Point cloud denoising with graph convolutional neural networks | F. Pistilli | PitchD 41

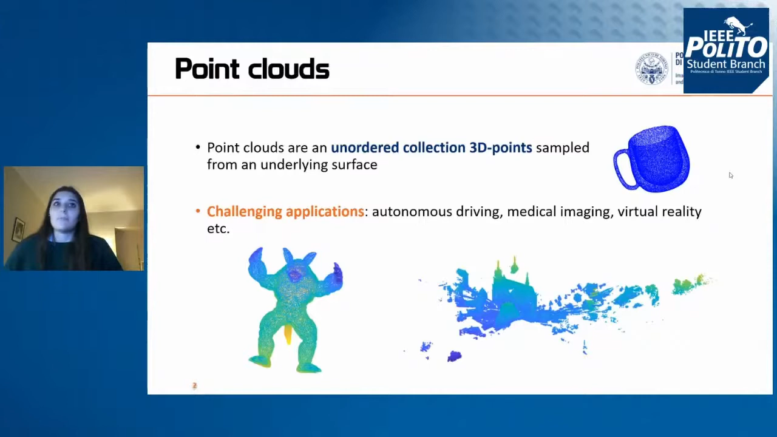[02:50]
Furthermore, point clouds can be involved in virtual and augmented reality due to their ability to provide reliable representations of the real world. Those are just few of the many applications that point clouds can have. One of the biggest limitation of point clouds is that all the acquisition methods are imperfect and they insert a non-negligible amount of noise. As we said before, a point cloud is a set of points in the three-dimensional space to which is associated a specific location. The amount of noise actually changes their specific location and therefore the collected shape is different from the original one.
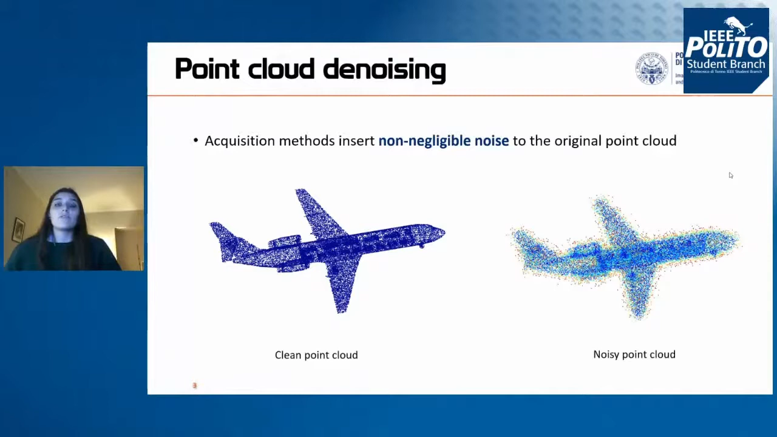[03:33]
Therefore, in case of safety critical applications such as autonomous driving, it is particularly important to perform at the noise of point clouds in order to reconstruct the original shape. In literature, there are several methods that address point cloud denoising.